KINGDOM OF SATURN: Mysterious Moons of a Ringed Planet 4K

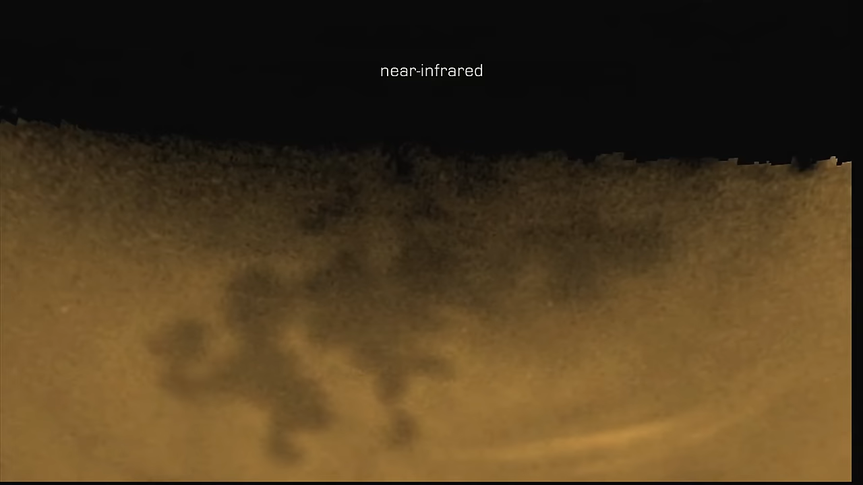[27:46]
Cassini's camera was outfitted with near-infrared filters to peer through the orange fog to verify bodies of liquid.
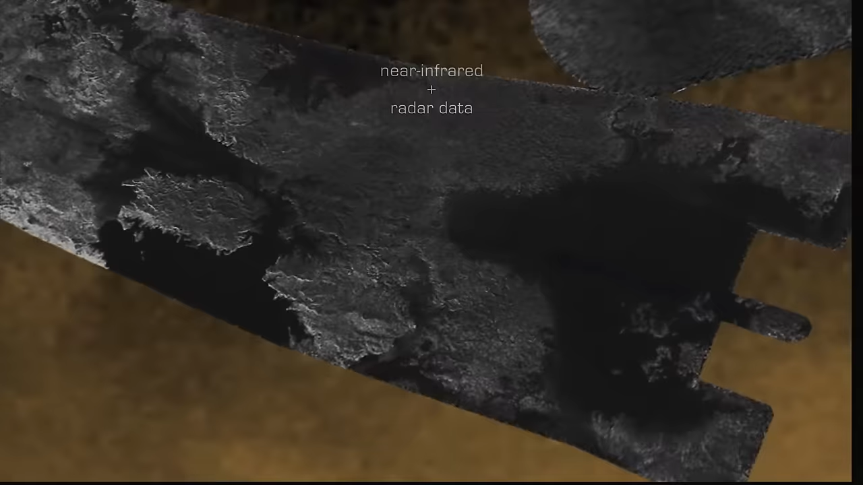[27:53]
Images come back of relatively flat areas, but are they truly oceans?
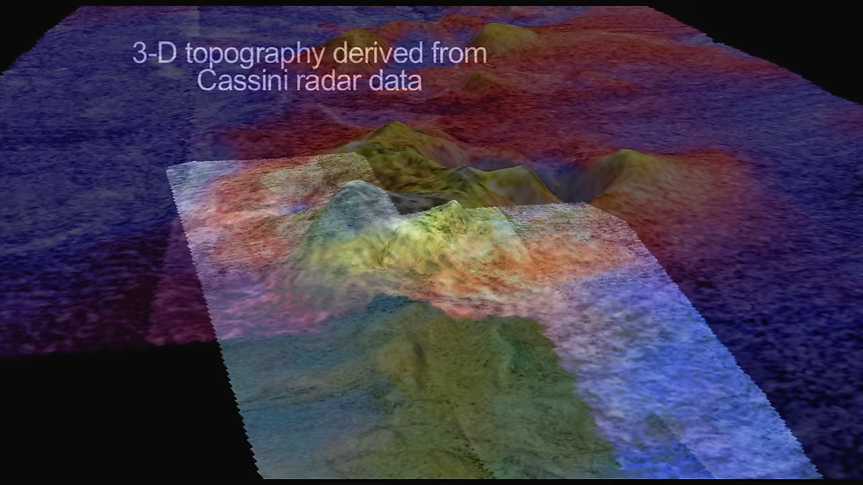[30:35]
Mountains, some up to a kilometer tall.
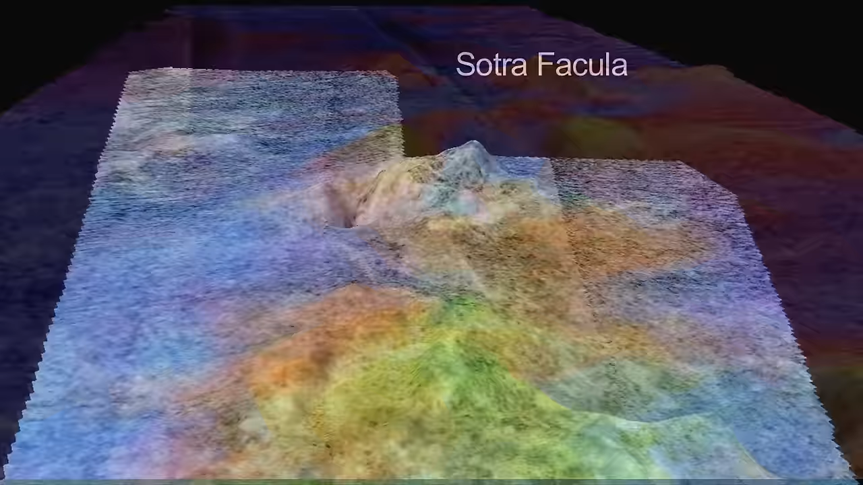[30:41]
These may be cryo-volcanoes. Some could be active today, spewing methane from within the Moon.